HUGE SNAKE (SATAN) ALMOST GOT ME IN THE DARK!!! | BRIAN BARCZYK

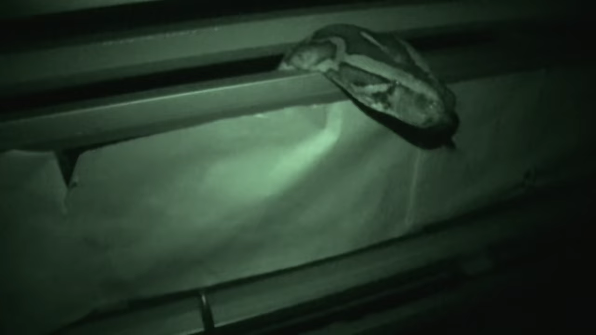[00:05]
She's coming out. Oh my gosh. That freaked me out.
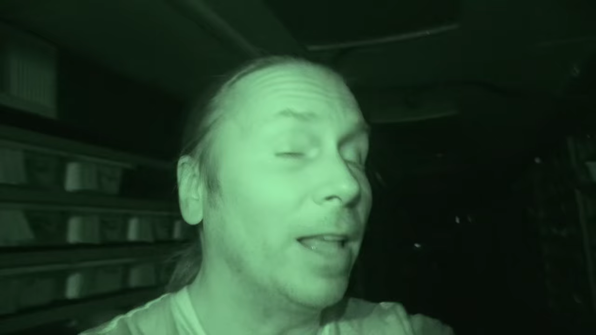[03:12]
You can see like right now, I literally, the only thing I can see down here is through this viewfinder right here.
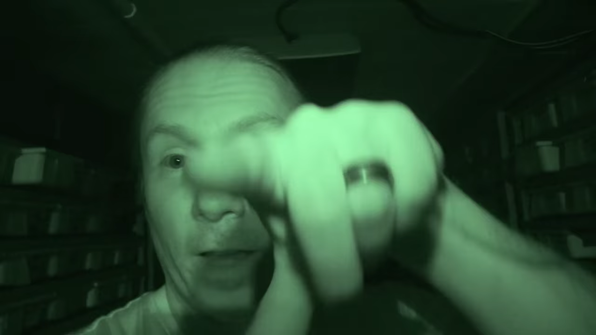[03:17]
Other than that, completely dark. Let me show you what I can see right now. I'll turn the infrared off. That is what I see.
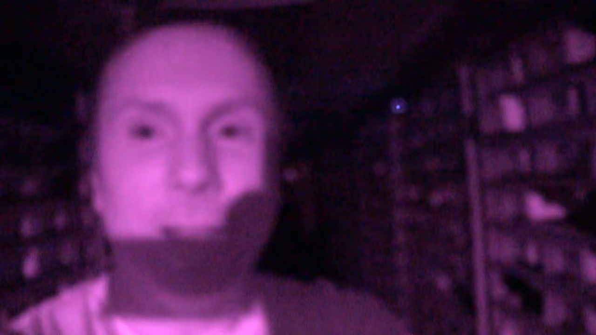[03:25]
So let's go wander around, see what these snakes are doing when there's no lights on, huh? Let's go see if we can find RJ, what he's doing over here.
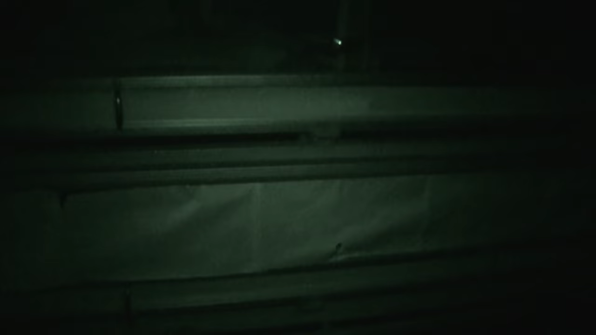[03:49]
Of course, this is Satan right here. I'll take a look at her real quick. Oh, this is scary.
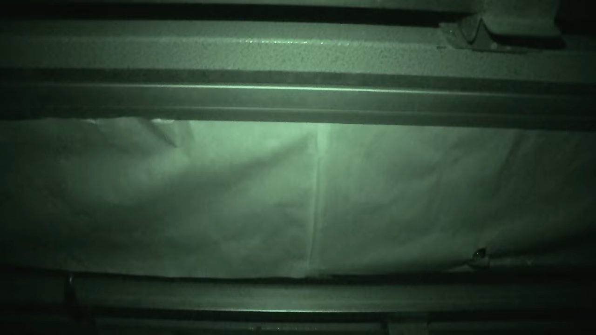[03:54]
Oh, I can't even believe I'm going to do this. Oh, let's see.
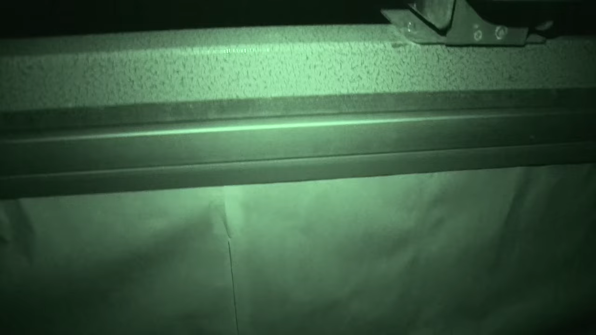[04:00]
Where is she? Oh, there she comes. Oh, get her close quick.
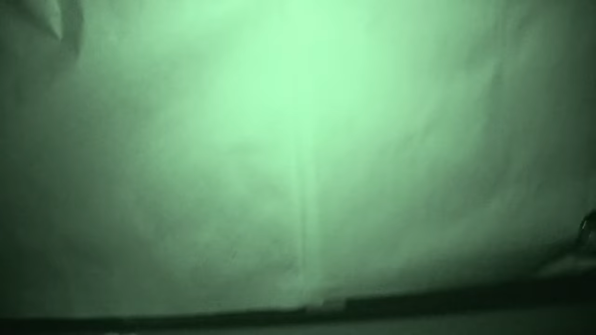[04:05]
Oh, that's scary. Oh, oh my gosh.
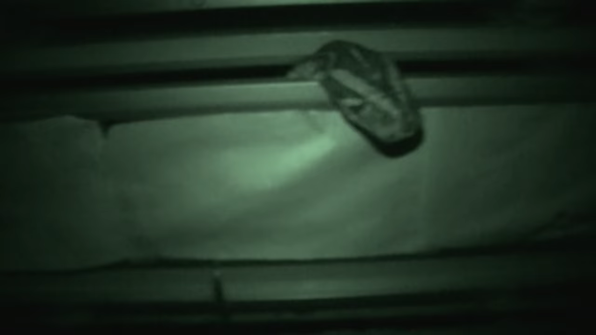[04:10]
She's coming out. Oh my gosh, that was weird.
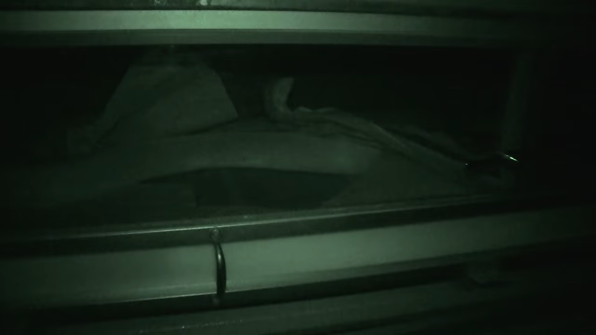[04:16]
So now I'm kind of walking down one of the aisleways and we'll look at a couple of ball pythons really quick. And then I might actually get the lights on because I told you that Satan thing freaked me out. But you know what? I'm going to turn on the light real quick with my phone and just shine over at this guy here.
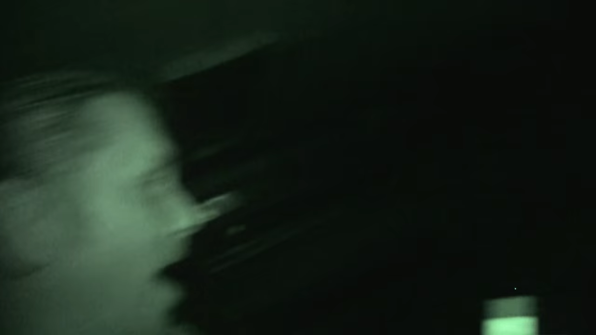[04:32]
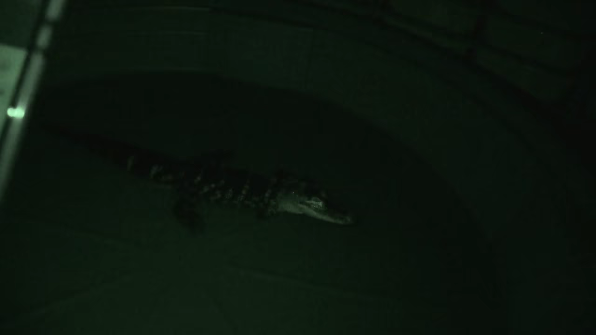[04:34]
There's RJ. Hey, RJ. Okay. There we go. Back in the dark.
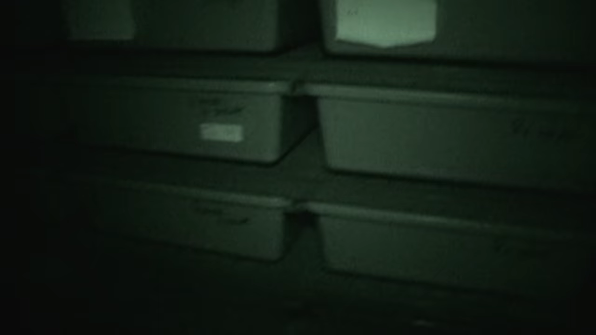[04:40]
At least I can usually trust ball pythons a little bit.
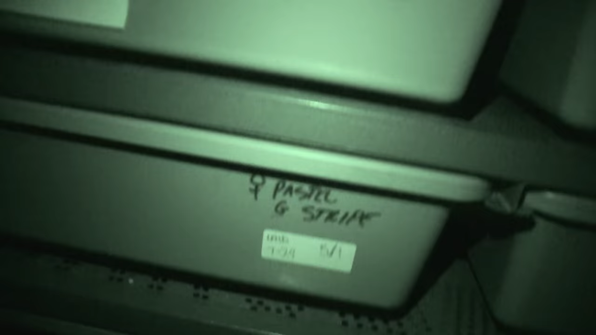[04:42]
Pastel G-stripe in the back here.
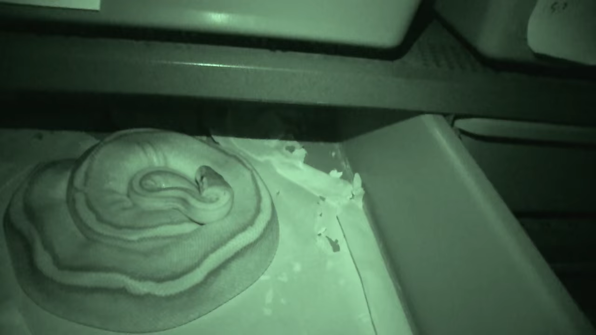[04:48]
This is a girl that actually laid eggs just recently and her eggs are actually due to hatch here in a few weeks.
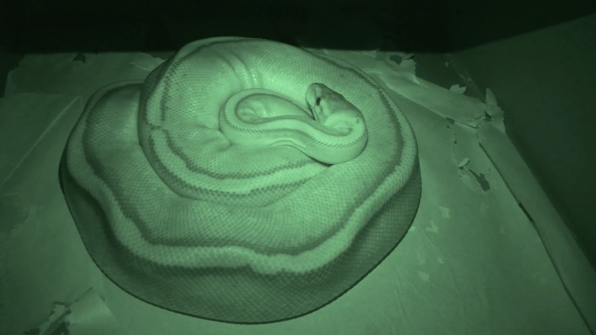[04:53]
So see here, here's the actual G-stripe. Oh, look at that guy right there. We're at a pretty snake, huh?
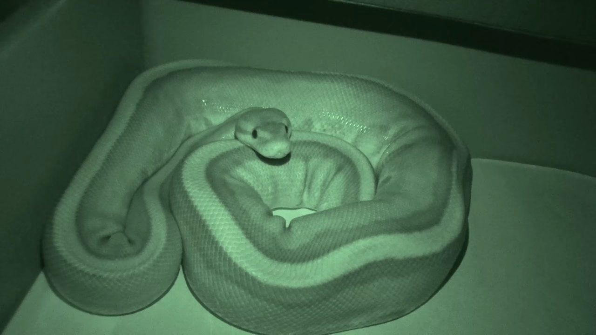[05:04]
It's really gorgeous. But again, definitely different without lights.